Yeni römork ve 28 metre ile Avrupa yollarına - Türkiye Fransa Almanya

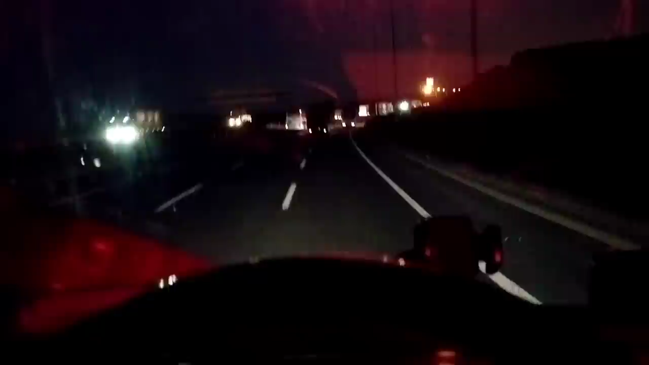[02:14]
Tabii bir de izleyenlerin %99'u Avrupa'da fink attığı için genelde işte Avrupa'da yapamazsın, Avrupa'da şöyle, Avrupa'da böyle. Ya Avrupa'da sollamanın serbest olduğu çok yer var. Yasak olduğu yer de var. Ama şimdi mesela bak bu abi, ben Instagram'daki videoda da söylemiştim. Ya bu abi bu şeritten gidiyor. Buradan geç, şey yapmıyor, vazgeçmiyor. Tapuludur, hisseli tapusu vardır, bilemeyiz. Mecbur bunu ben sollayacağım yani. Ben bununla Düzce'ye kadar gidecek halim yok. Birisi yorum yazmış.
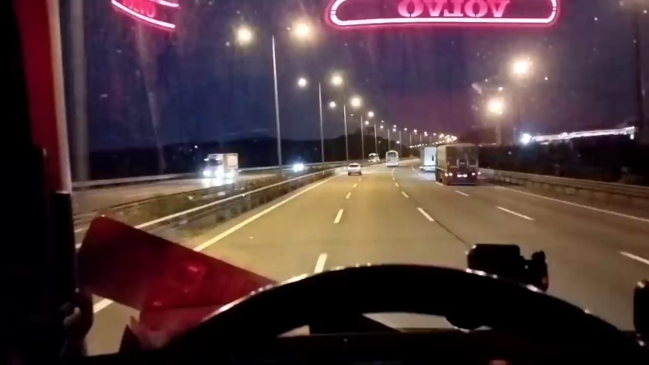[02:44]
Evet, Düzce'ye kadar gideceksin, mecbursun. Yok ya. Yani herkes böyle şey, herkes nizami kurallara uyuyor da ben de onun arkasından gideceğim. Ben onu solladım, gene tekrar şeridime geçtim, sağ şeride. Yani tam sağa dolu olduğu için orta şeride geçtim. E şimdi bak, adamlar parktan çıkıyorlar. Yani bu adamı sıkıştırma. Diyor ki frene basacaksın diyor. Ya frene basacağım da ben aynadan sol şeridi görüyorum. Sol şerit boş. Yani niye frene basayım? Zaten rampa yukarı çıkıyoruz.
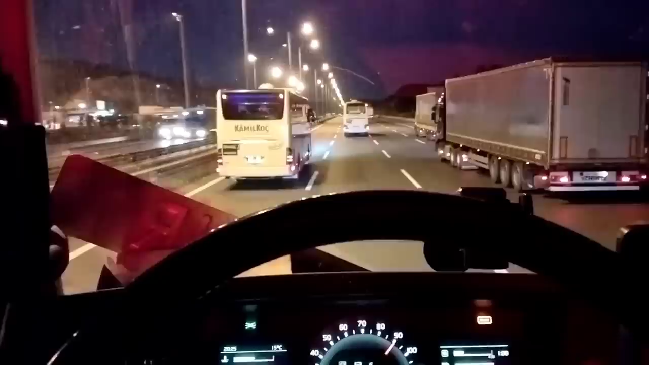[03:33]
Bak otobüsçü abi soldan yardırdı gidiyor. Ne yapsın adam yani? Şimdi aramıza girip de öteki otobüs bayıldı mesela. Ne yapsın yani? Hepimizi beklesin mi? Yani bu durumda da trafik sıkışıklığı oluyor. Sadece trafik şehirlerde, şehir merkezlerinde sıkışmıyor.
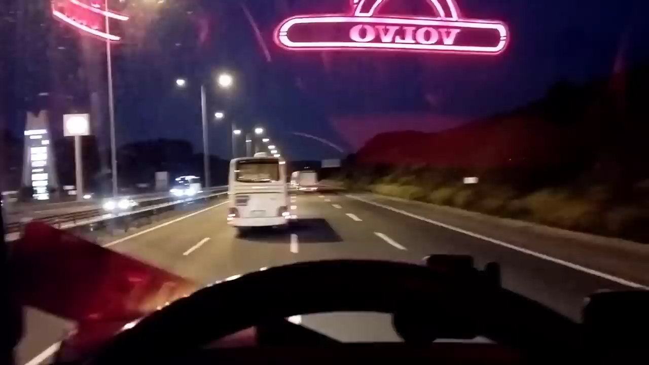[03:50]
Yani bak ben mesela şu an yine sağ şeride attım kendimi. Hani otobüsün arkasında da kalabilirdim ama atıyorum kendimi. Sol şeride bakıyorum.
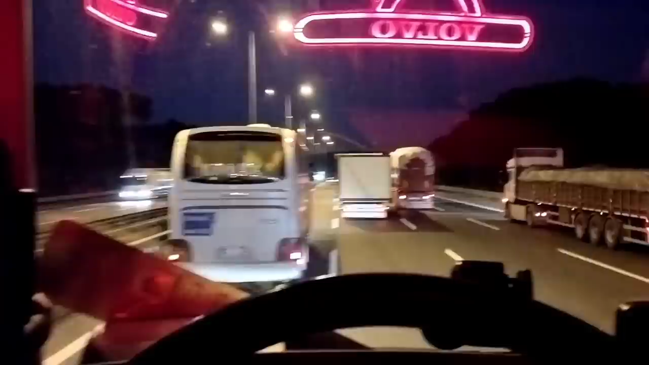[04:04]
Durum nedir? Şimdi baktık mesela. Uzun bir rampa çıktığımız için ta arkayı görebiliyoruz. Yani soldan gelen yok. Otobüs de sollamaya çıktı. Ben de sollamaya çıkıyorum. Adam diyor işte BMW diyor arkamdan diyor bilmem kaçla gelirse diyor. Gelmeyecek arkadaşım. Gelmeyecek. O da o zaman ona göre gelecek. Sonuçta İstanbul'un içindeyiz.
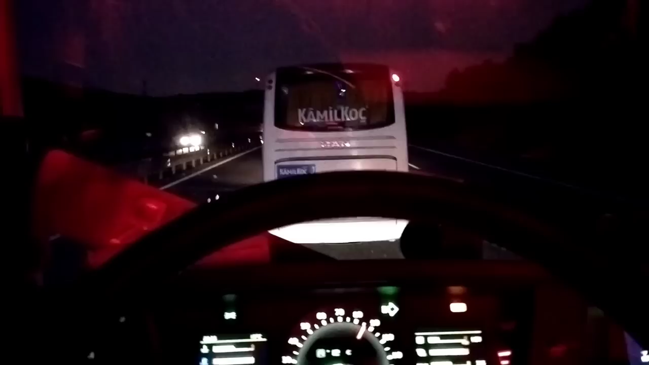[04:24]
O da ona göre sürecek. Bak ben gene sollamam bitti. Gene sağ tarafa doğru yanaşıyorum.